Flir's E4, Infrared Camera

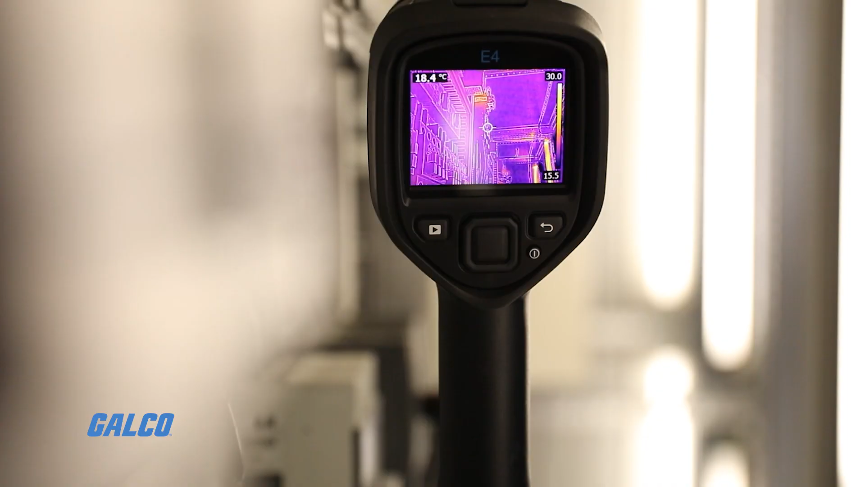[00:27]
On screen: spot 18.4°C
crisp resolution and simple button navigation.
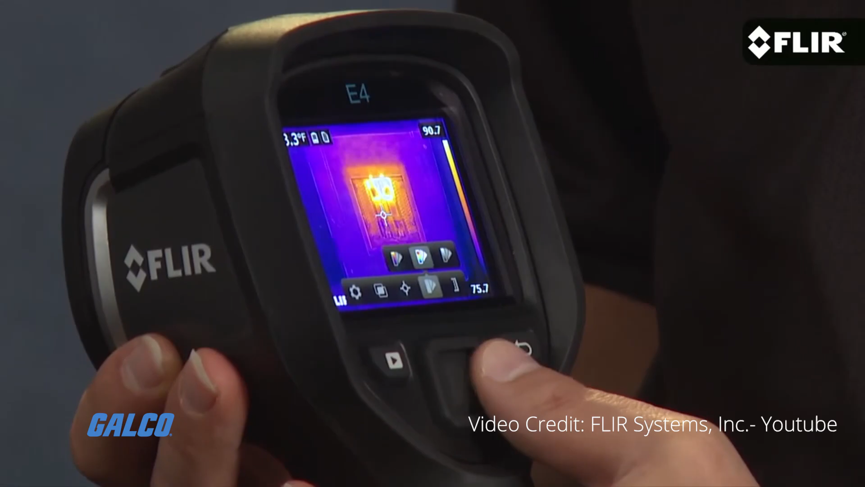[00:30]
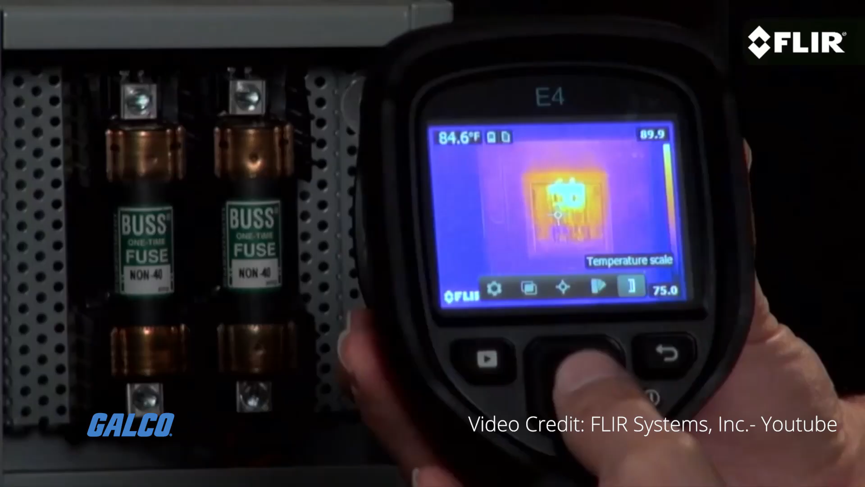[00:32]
The E4 is equipped with professional features like hot and cold spot measuring and emissivity controls.
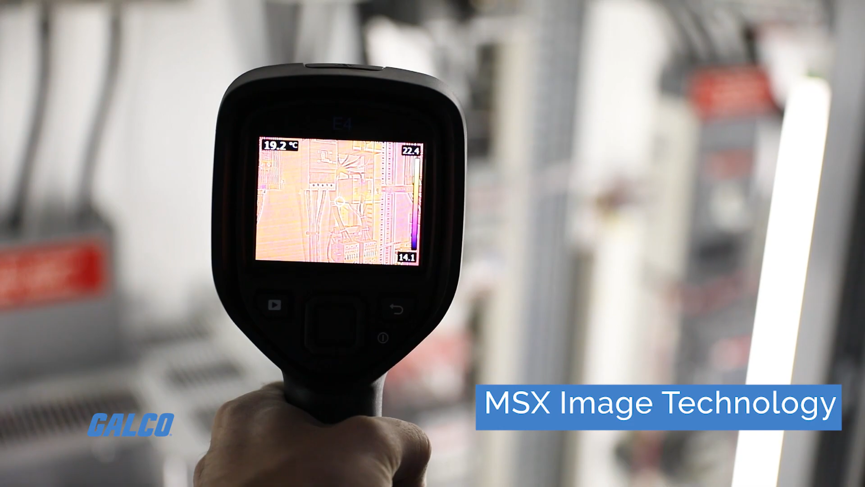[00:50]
FLIR's E4 can capture key visible light details and add them to the infrared image in real time.
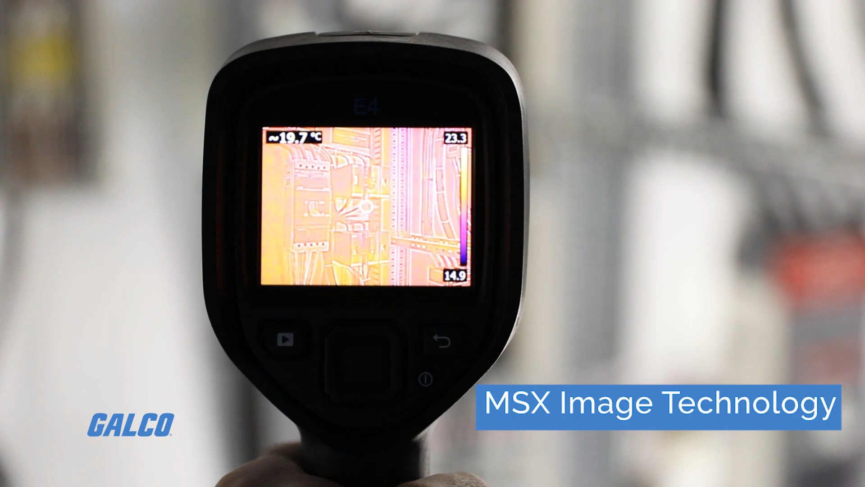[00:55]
On screen: spot 19.7°C
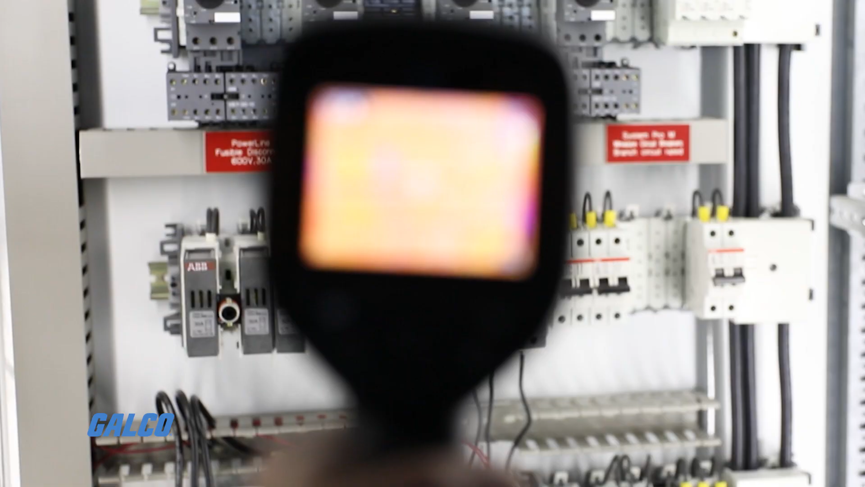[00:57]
This all-in-one camera solution allows users
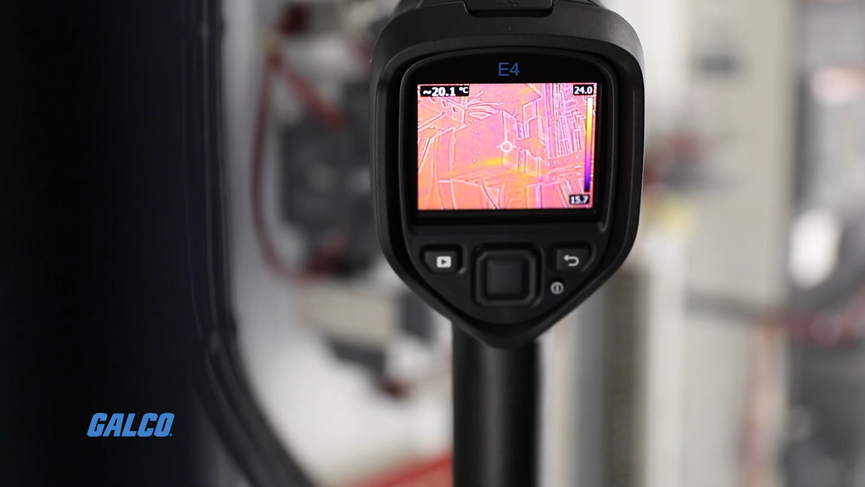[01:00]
On screen: spot 20.1°C
to instantly recognize what they are looking at and easily identify problem areas.